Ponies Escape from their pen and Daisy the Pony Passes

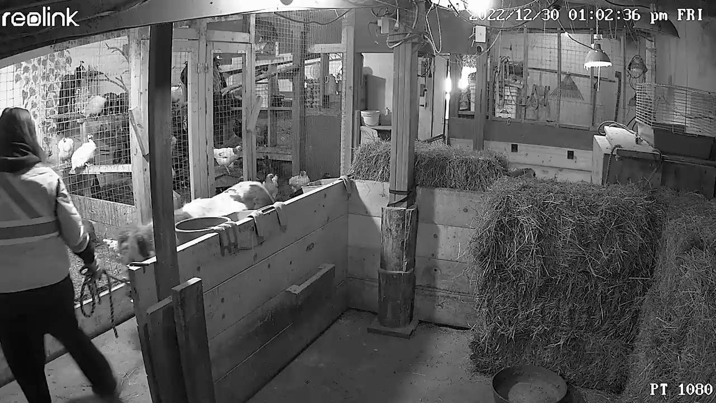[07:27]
So we ended up taking Daisy from the front here and taking her into the barn, putting her into a warmer environment.